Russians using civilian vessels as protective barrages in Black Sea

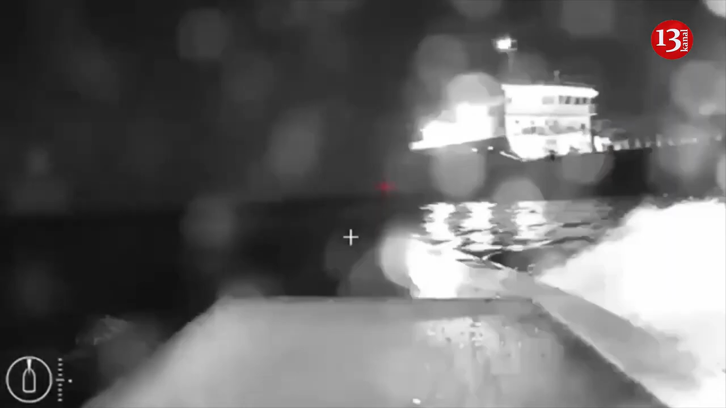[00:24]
According to her, the strikes by Ukrainian naval drones on the SIG tanker and the Olenegorsky-Gonyak
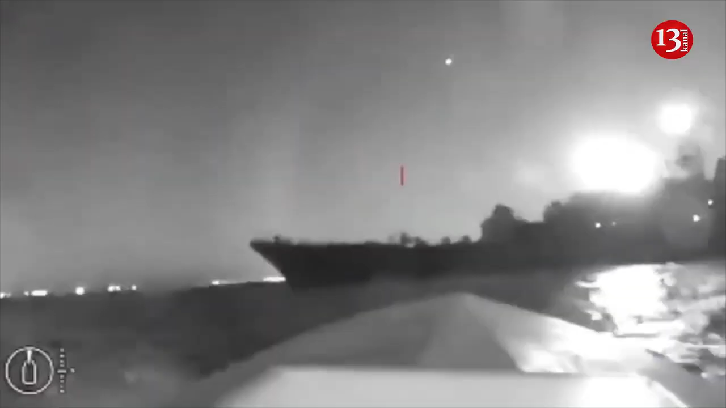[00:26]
large landing ship forced the Russians to disperse their vessels in the waters near Novorossysk. They hide behind the southeastern coast of Crimea.